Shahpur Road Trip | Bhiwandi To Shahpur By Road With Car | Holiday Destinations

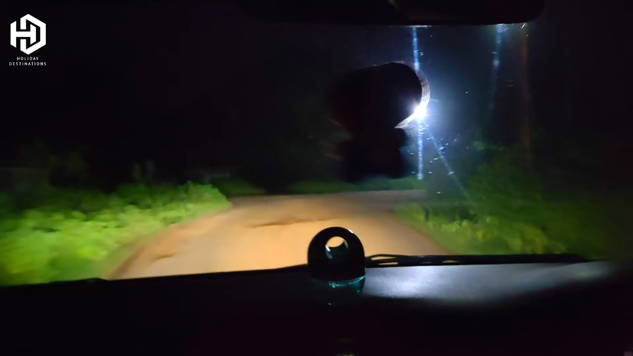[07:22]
एक इंसान तो क्या, जानवर भी हमें नज़र नहीं आ रहा है।
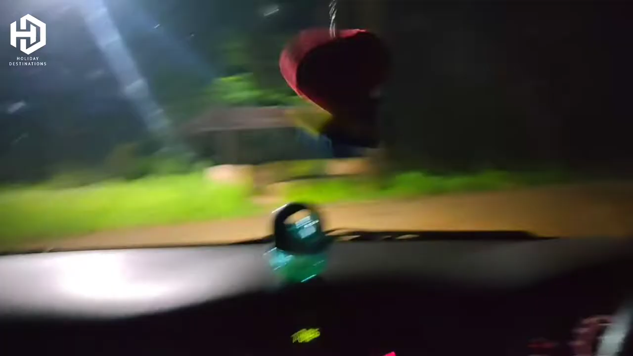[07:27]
और यही रास्ता जो है पीछे गया हमारे, वो बादशाह डैम की तरफ जाता है, जो इस टाइम बंद हो चुका है, और आज शायद बंद ही था।
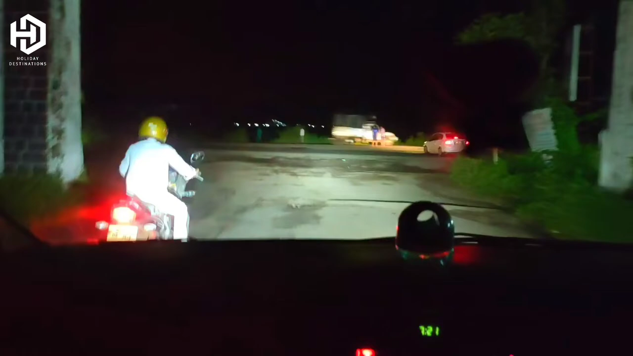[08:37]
जैसे कि आप देख सकते हैं, हम वो रास्ता पार कर चुके हैं और हम आ गए हैं हाईवे की तरफ।
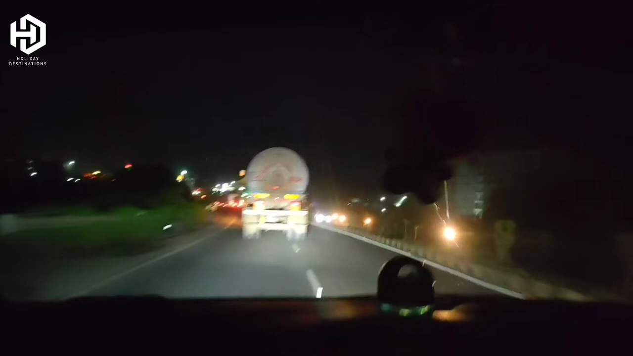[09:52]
जैसे जैसे कि आप देख रहे हैं हम टोल प्लाजा पे आ चुके हैं, भड़का का टोल है जो, और हम टोल की लाइन में लग चुके हैं।